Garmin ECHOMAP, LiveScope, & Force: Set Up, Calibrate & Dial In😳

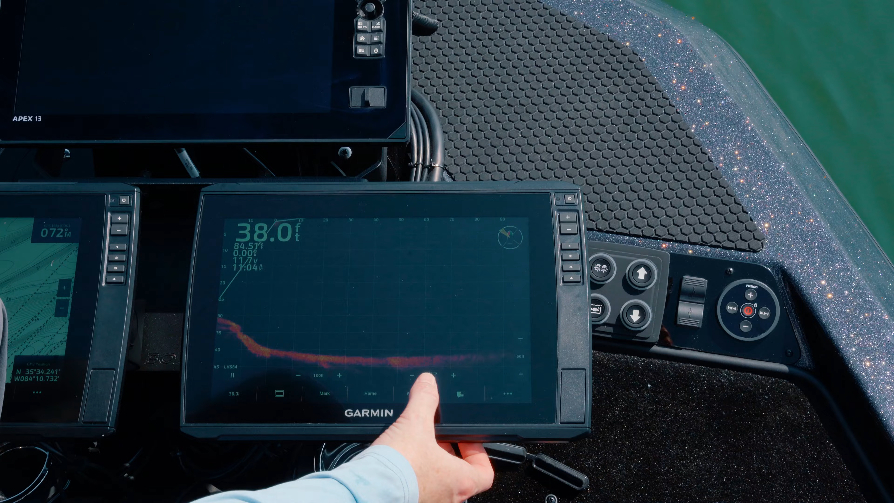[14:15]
On screen: depth 38.0 ft
So, for instance, on the Tennessee River, you're going to have the main channels, which might be 60 feet deep, and then that can go really quickly up to two feet. But if you're fishing, let's say, 15 foot, say that's the sweet spot, that's the pattern for the day,
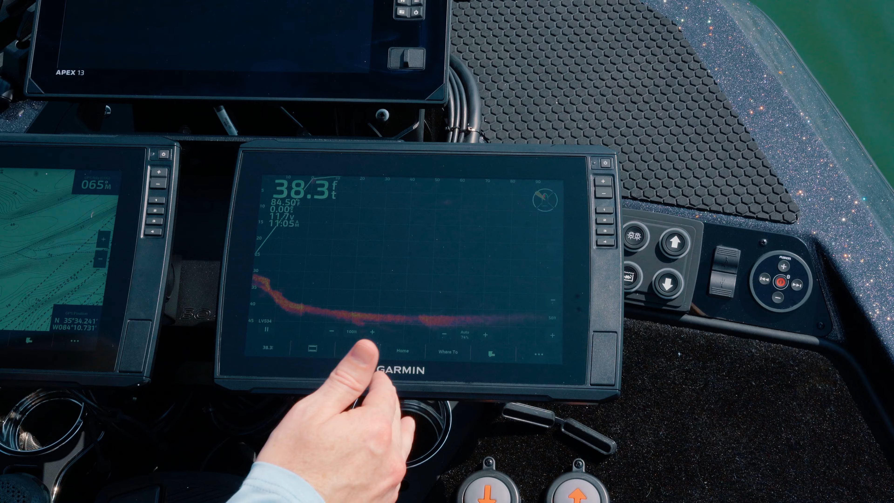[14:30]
you might want to adjust how deep you are over here on the right.
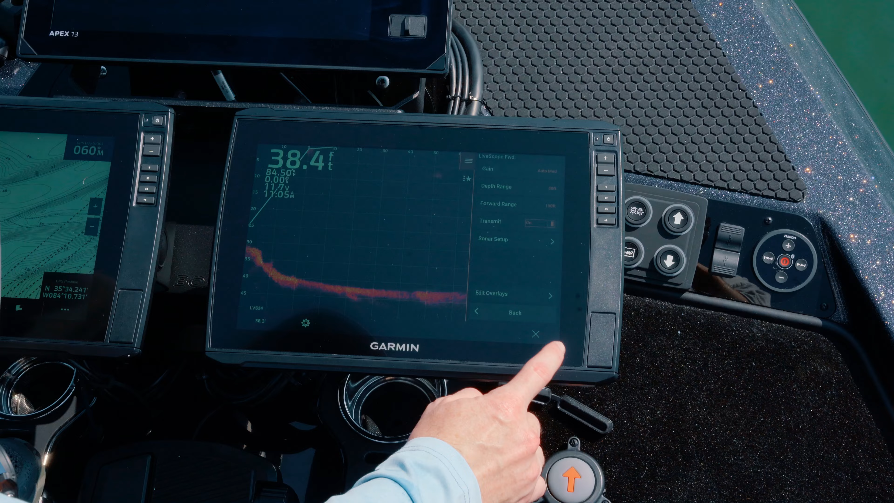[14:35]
On screen: depth 38.4 ft
And once you know you're in a certain depth, so it looks like we're a little over 40 foot right here where we're sitting.
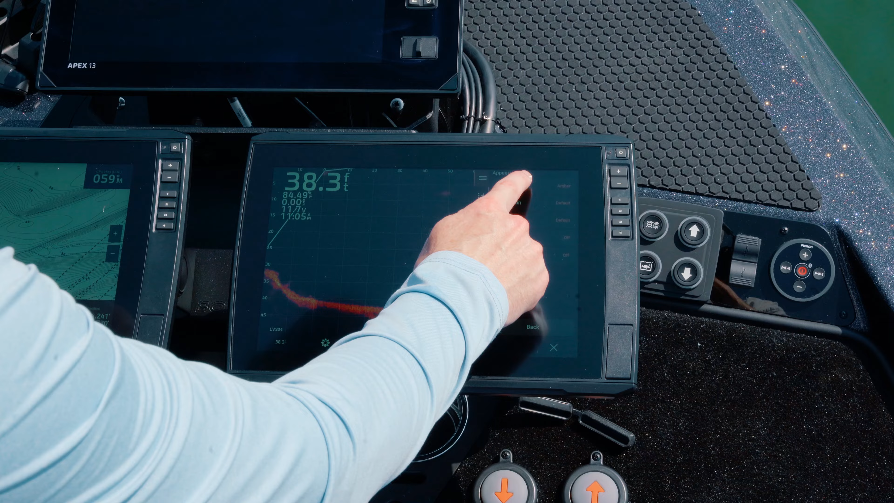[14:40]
You might want to go a few feet past that depth zone to kind of give you some play, if you will, in case any of the body of the water that you're on the floor
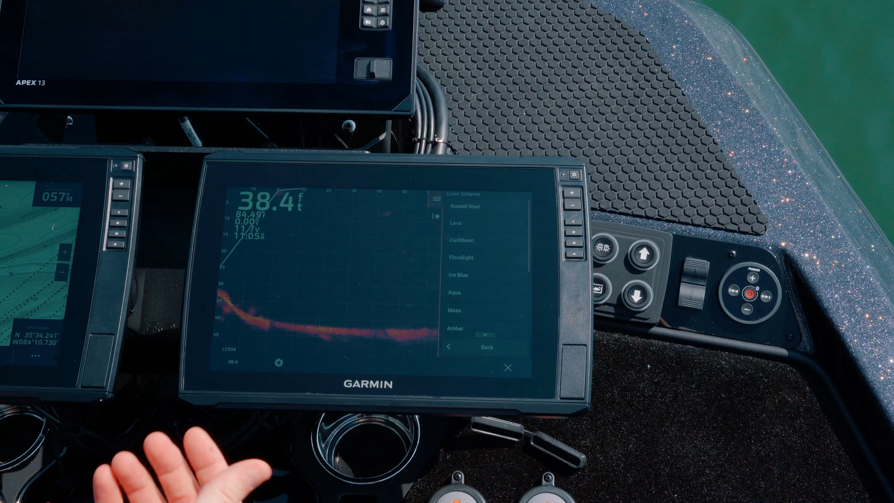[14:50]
On screen: depth 38.4 ft
begins to rise or go shallower or deeper. Now here's the most talked about feature on a LiveScope. It's the infamous gain setting, right?
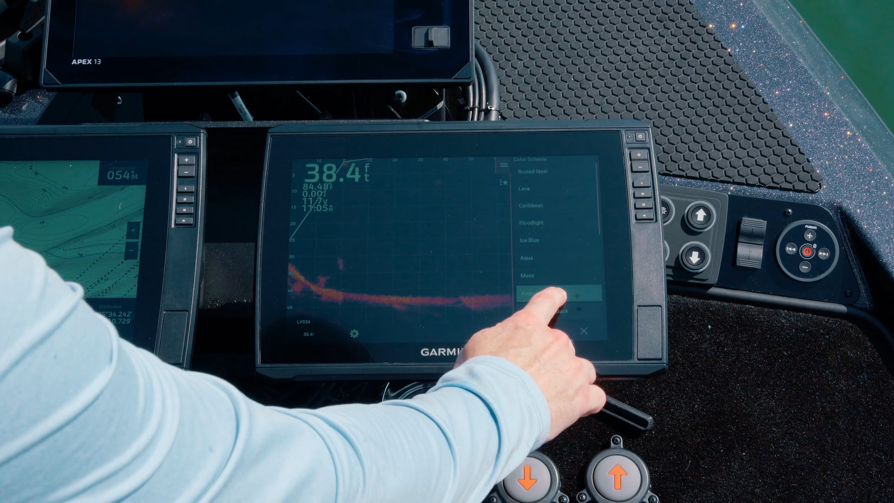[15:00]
We're going to leave that on auto because it's at 74%.
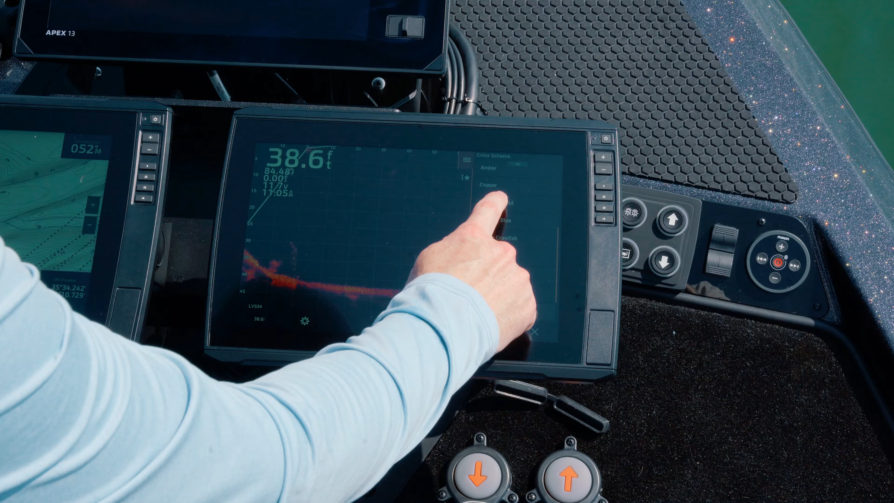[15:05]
With a new LiveScope Plus compared to an LVS32, we're really able to get that gain cranked up, and that gives us better quality images. But for now, we are going to leave that on auto. Now, if you come down here to the menu button, go into sonar setup, you've got appearance, and there's all kinds of color schemes that people like.
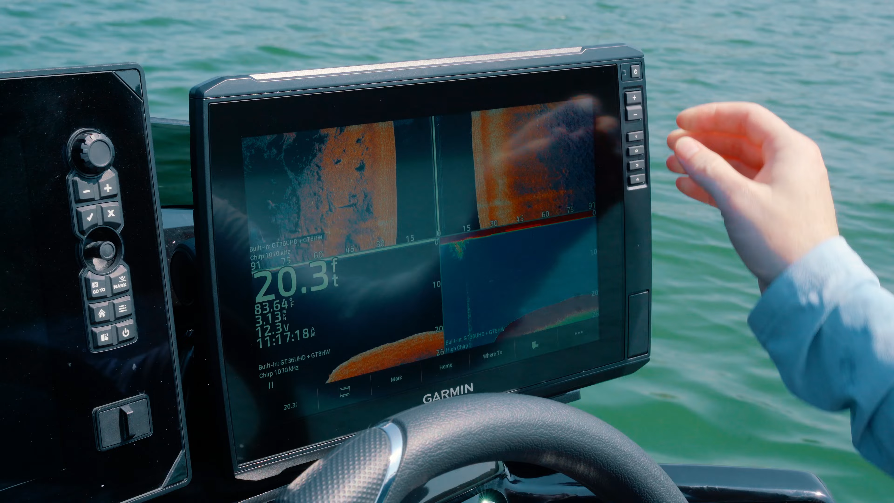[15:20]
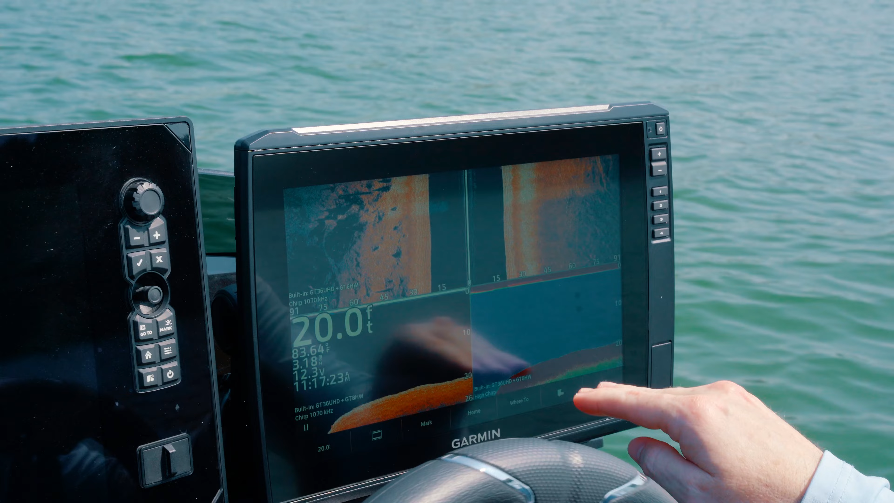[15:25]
On screen: depth 20.0 ft
And the reason for that is we've got different color schemes is because people's eyes are all individual to themselves. And some people, quite frankly, it's very common in men to have color blindness. So certain colors, reds maybe, don't show up so well for some people.